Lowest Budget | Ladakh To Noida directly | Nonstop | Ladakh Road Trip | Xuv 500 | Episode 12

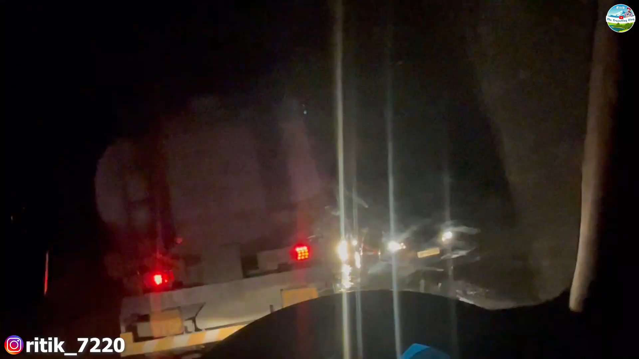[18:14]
पता नहीं यार, इस वाली रोड पे हमेशा ही ट्रैफिक मिलता, मुझे कभी आज तक ये खुली नहीं मिली मुझे ये रोड। नींद भी आ रही है थोड़ी थोड़ी।
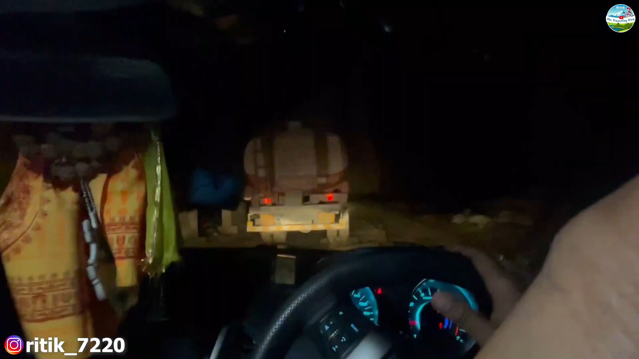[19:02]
और ये ट्रैफिक ने तो मार रखा मुझे, इस वाली रोड पे हमेशा परमानेंट ही ट्रैफिक है।
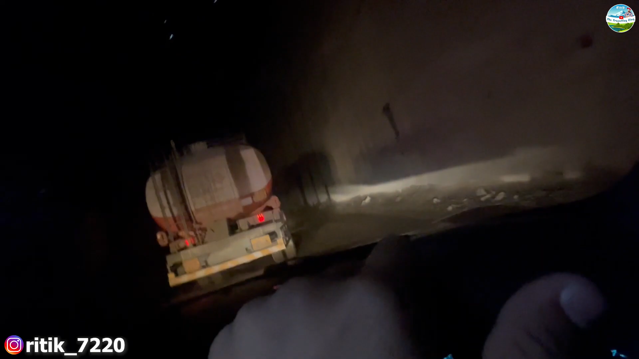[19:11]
गाड़ी भी बच गई, बसन से बच गई, इसके तो करीब ऑफ रोड भी तो बहुत करी है गाड़ी ने इस बार,
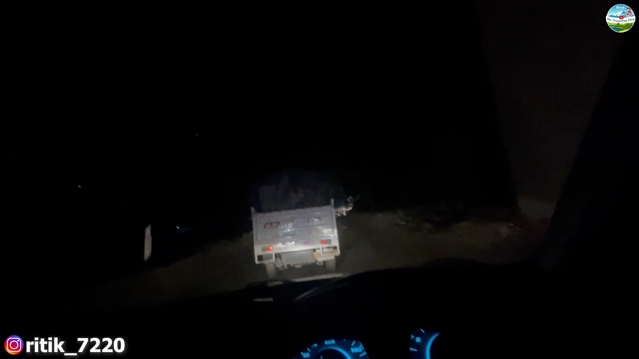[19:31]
तो भाई नींद आ रही है, कहीं कॉफी वगैरह पीनी पड़ेगी या एनर्जी ड्रिंक वगैरह।